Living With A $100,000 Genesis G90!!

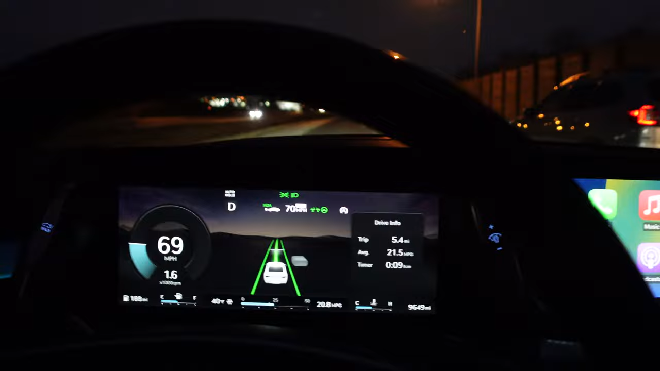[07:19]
And this actually will do lane changes too. Indicate right. The blind view monitor pulls off.